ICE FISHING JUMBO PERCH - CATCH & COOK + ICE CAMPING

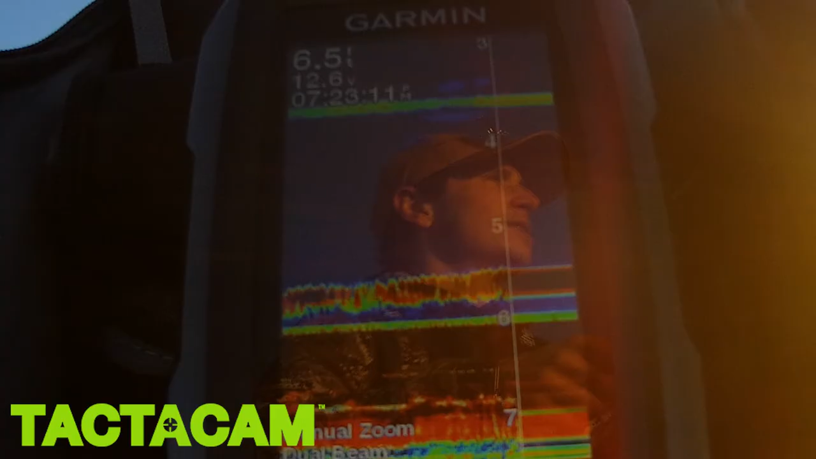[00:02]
It's a whole school, actually. They're all over it. Ooh! Did I underestimate this fish?
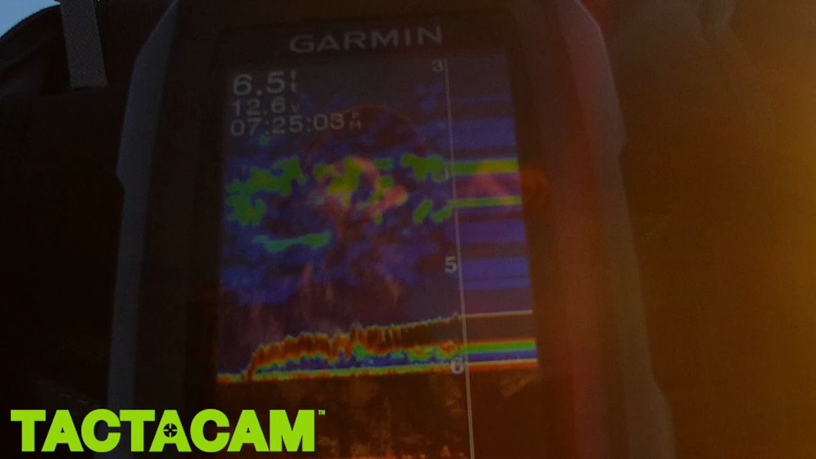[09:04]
Oh, just charged it. This is a big fish. Oh, he's caught in the sonar.
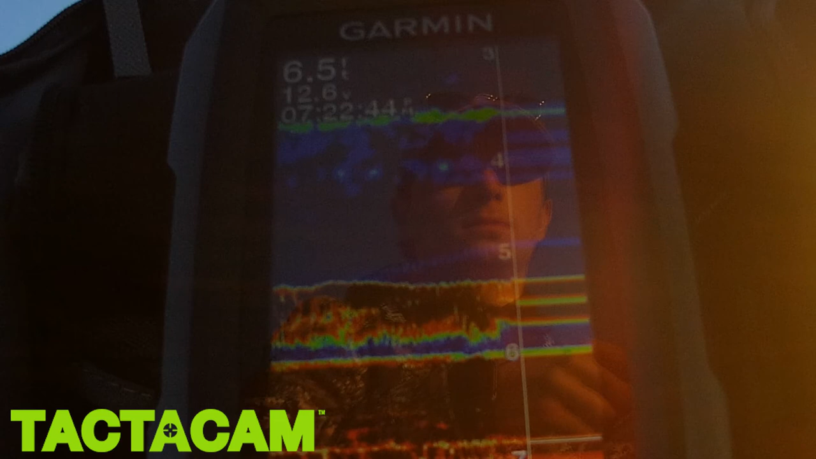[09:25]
I worked him for a while, finally raised it above his head, wham, took it. Add him to the pile.
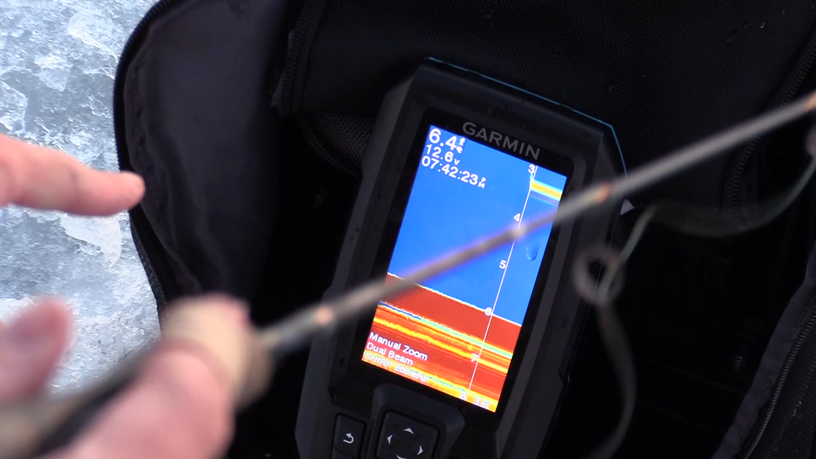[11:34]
Charging. There we go. Oh, dig. Oh, look at that thing fight.
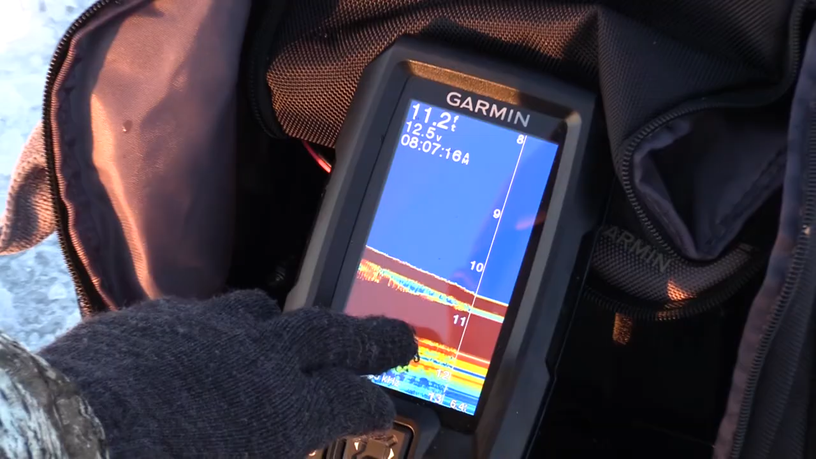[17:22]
On screen: depth 11.2 ft
Oh yeah, they're already chasing it up. Hopefully it's a nice one. Yep, nice fish. Ooh. That did not take long, guys.
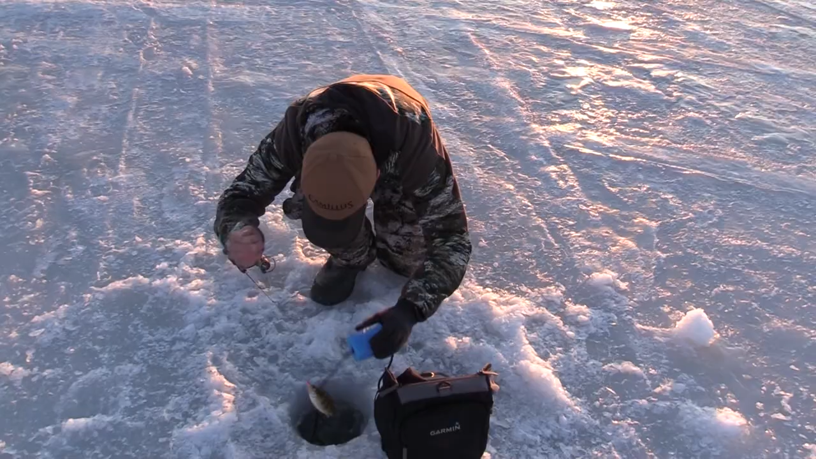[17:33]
All right. Oh, there he is.
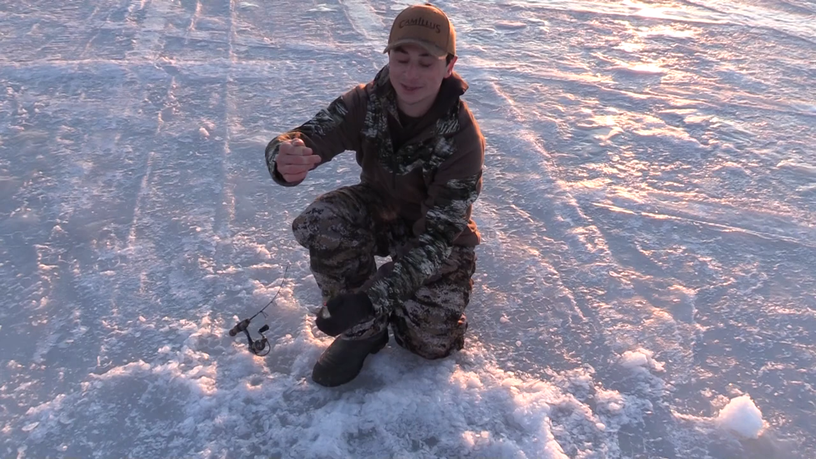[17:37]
I thought it was a little better than this little guy, but nice first fish in the morning. And man, he was really aggressive and just absolutely hammered it. So, gonna get him back and hopefully catch his granddad. Look at all the fish down there. Marking lots.
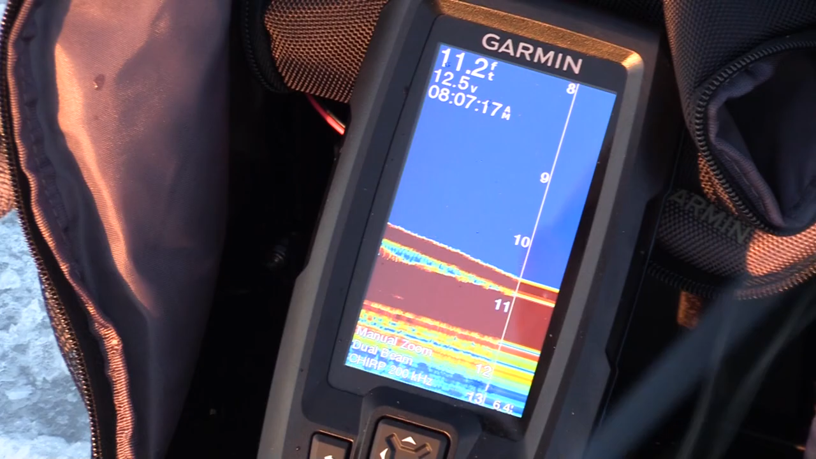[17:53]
There's bottom and just lots of stuff going on above it. So, that one mark's pretty big. Charged it. On there. Ooh, this one's just digging down. Another little guy. Oh, that was cool.